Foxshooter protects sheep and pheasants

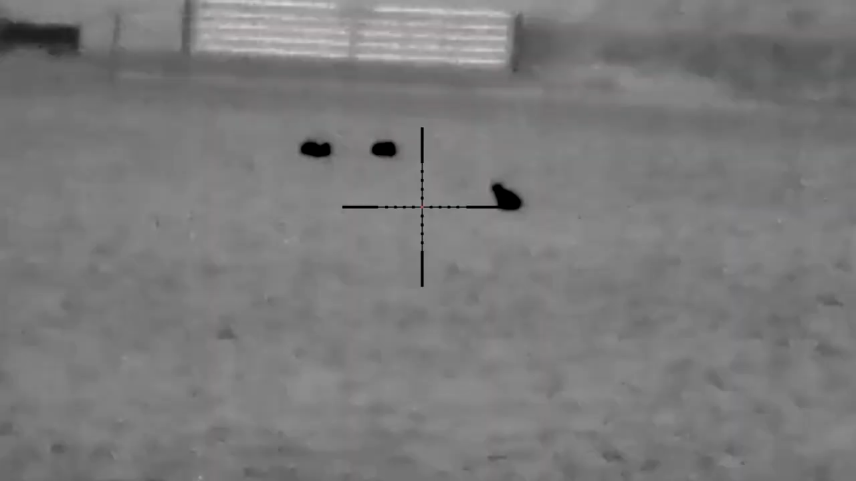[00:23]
The first farm unfortunately does not produce foxes, but it produces hares, thanks, says David, to fox shooting. You can see them in black via the video from David's pulsar thermion scope.
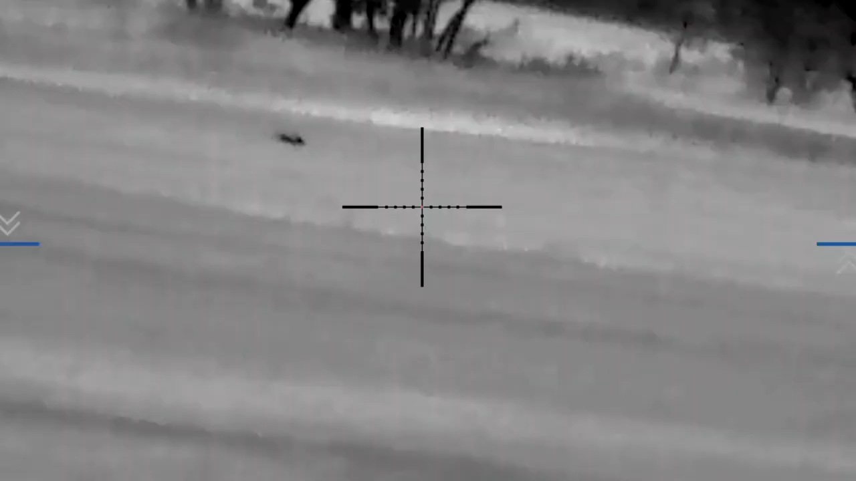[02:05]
This place does produce. One animal ventures out of the maize, lured by David Calling.